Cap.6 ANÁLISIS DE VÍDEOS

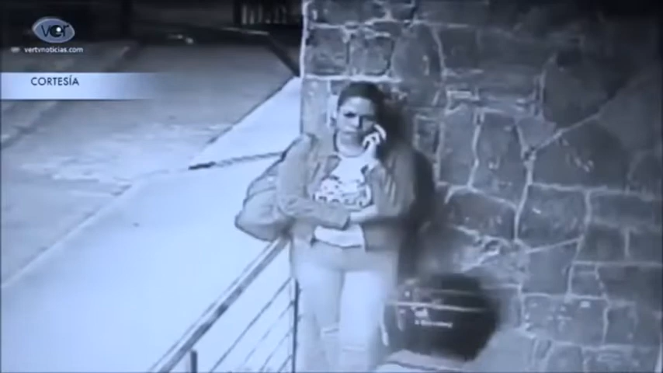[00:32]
se acercan a ella, se dan la vuelta y bueno, las intenciones ya están claras es el robo en principio y bueno, probablemente podría derivar en algo más
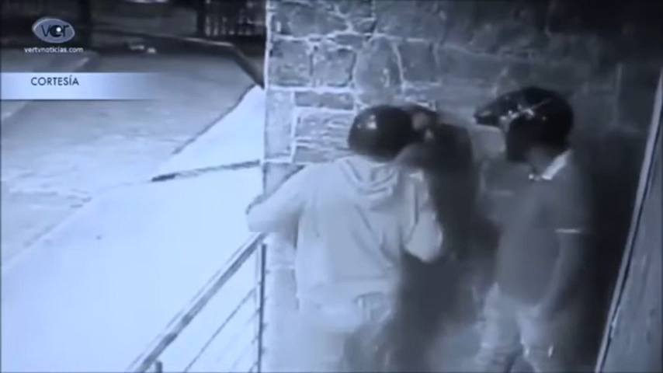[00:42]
ahí vemos, uno se mantiene a la espera, veis como en una mano está en un bolsillo, ahora la ha sacado y empiezan a forcejear con ella cada uno en una posición, mucho nerviosismo, ¿qué podemos ver aquí?
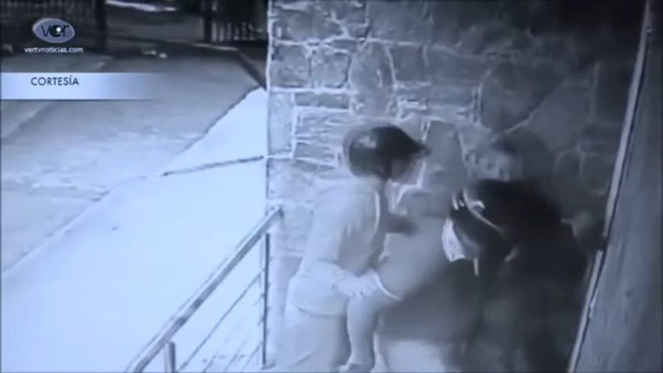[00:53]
el punto número 1, no estaba atenta al entorno, estaba ensimismada en su teléfono móvil, en su conversación y no está atenta al entorno,
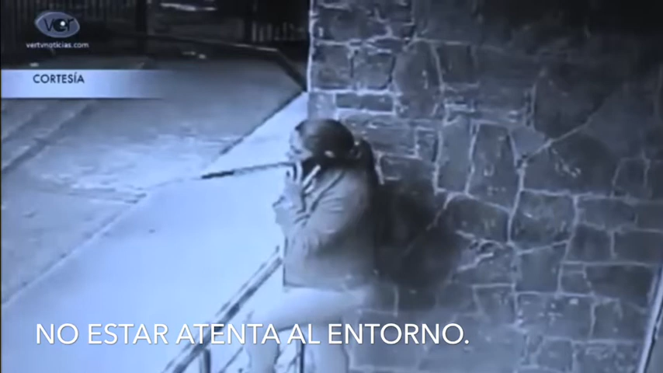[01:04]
es un fallo muy habitual cuando estemos en la calle, recordaros lo que decía en el capítulo, hay que estar atenta a lo que nos rodea una vez que se acercan los dos varones, que no los voy a aproximarse,
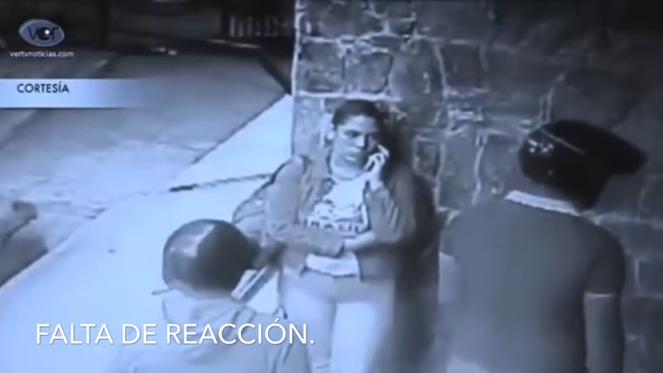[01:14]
pero una vez que se acercan ella ya está mirándolos y hay una falta de reacción lo que os contaba, si algo parece que no está bien es que no lo está entonces ahí ya tenía que haber hecho algún tipo de acción, incluso algún arma, arma de fortuna que llevara en el bolso y la huida, veis que la huida, ¿dónde la emprende?
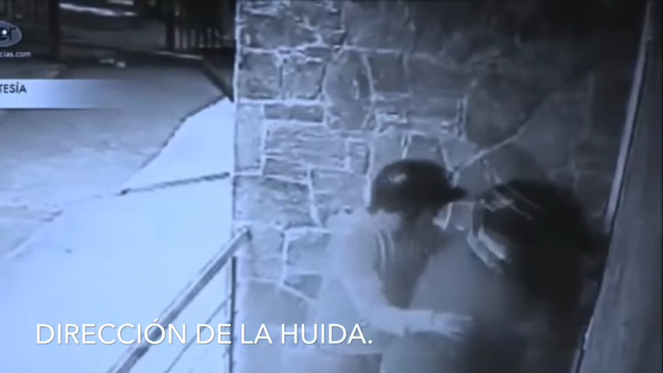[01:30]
en vez de emprenderla, rampa abajo o rampa a través, no sé si había mucha altura, podía saltar la emprende hacia adentro, entiendo que es un portal eso es un fallo,
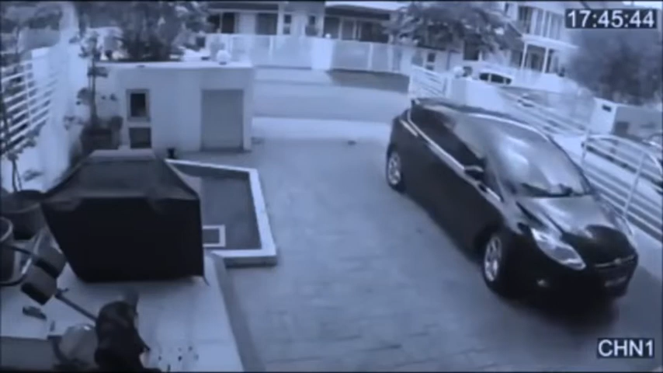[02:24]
bien, va a salir ahora, la moto se da la vuelta y se dirige hacia la puerta la señora o señorita que conducía el vehículo, sale del vehículo y ahí es víctima de un intento de robo, en principio un intento de robo que podría derivar en cualquier cosa más ¿veis?
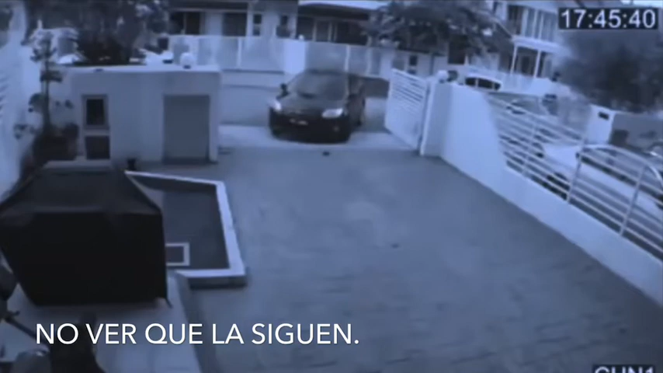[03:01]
en vuestra esquina superior derecha ahí aparece ya la moto, ella ya tenía que haberse percatado intentar percatarse de que esa moto le ya va siguiendo aunque no fuera así, una vez que accede ¿veis que accede de cara?
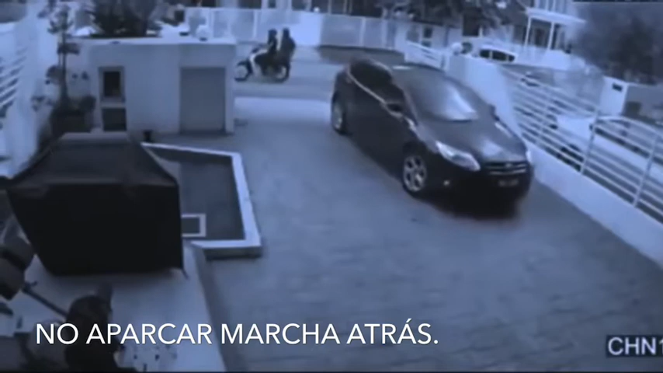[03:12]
lo ideal sería hacerlo de culo con el coche marcha atrás y siempre tener una visual del frente pero esa moto ya está, ya está ahí que una vez que ha entrado, debía haber visto, cuando se están cerrando las puertas que por el retrovisor, que esos dos individuos ya estaban ahí con la moto un fallo muy habitual que comete mucha gente es, antes de que se cierre la puerta,
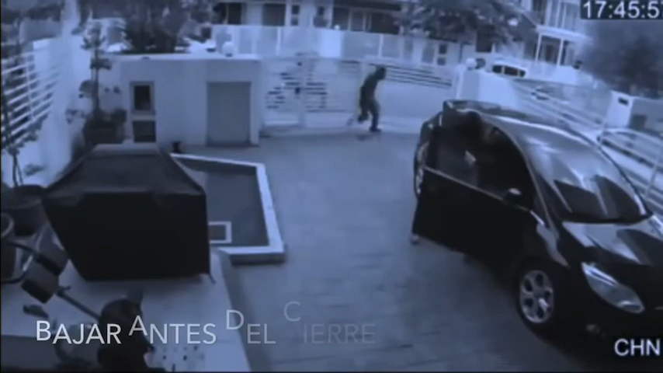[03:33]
bajarse del vehículo eso no debemos hacerlo, hay que esperar que estén las puertas cerradas para bajarse del vehículo y al bajarse, ya que no ha metido el coche para atrás se bajó de espaldas a la puerta por lo que le sorprendió al atacante de espaldas pillando una sorpresa total bien